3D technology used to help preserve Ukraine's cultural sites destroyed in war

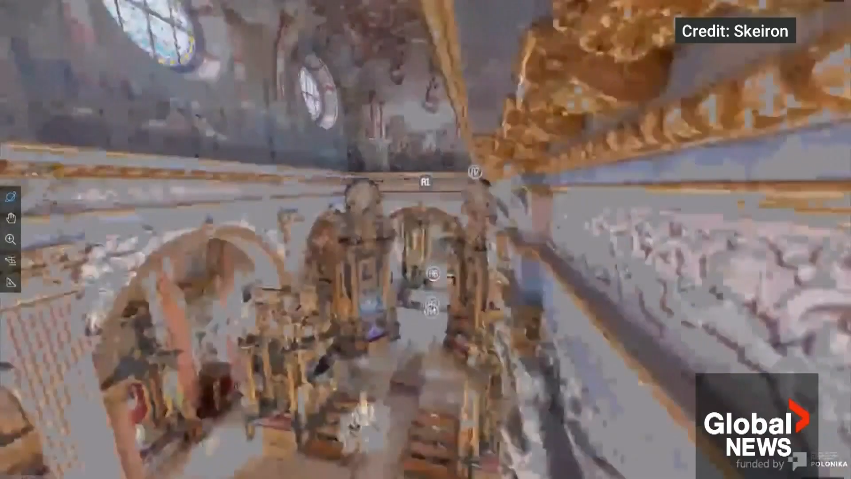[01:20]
The results of the Save Ukrainian Heritage project look like this.